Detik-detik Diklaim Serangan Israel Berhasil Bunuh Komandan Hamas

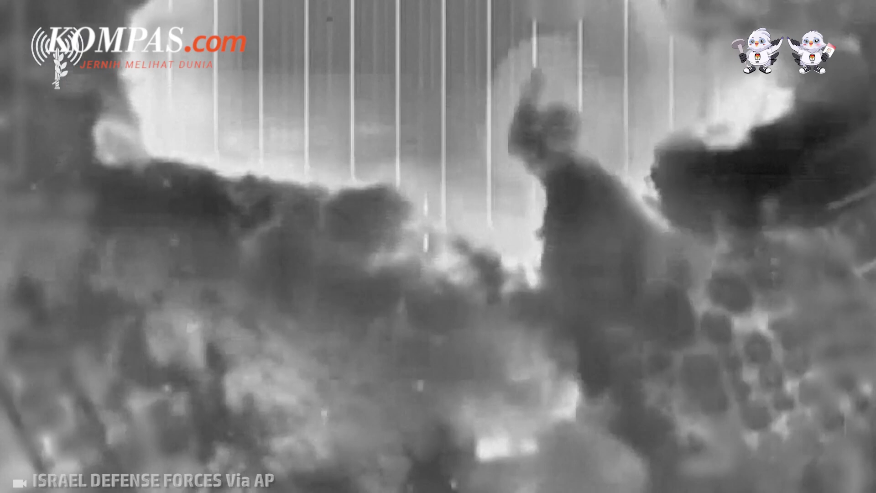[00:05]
Militer Israel membagikan sebuah citra thermal dan mengklaim telah membunuh seorang komandan petinggi militer Hamas. Komandan yang dimaksud adalah Amar Abu Jalalah,